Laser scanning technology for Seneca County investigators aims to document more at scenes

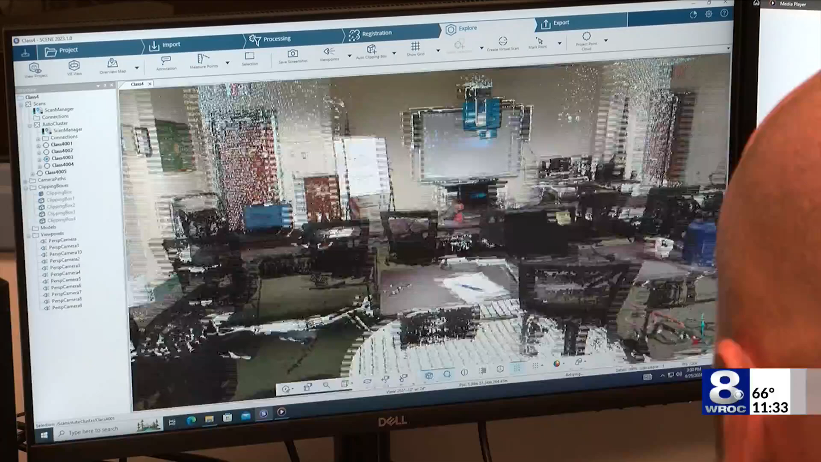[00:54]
As you can see, you can get a ton of detail from just the four scans that we did in this room.
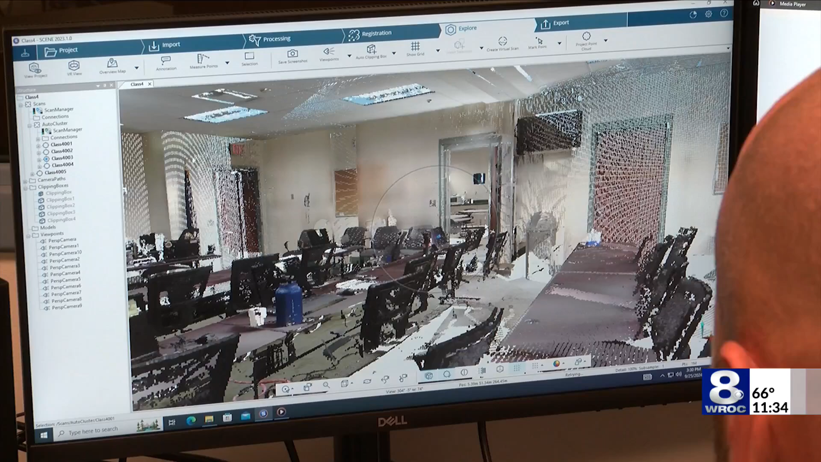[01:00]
And then we also brought it into another room, the break room next door, just to connect the rooms and see what it looks like.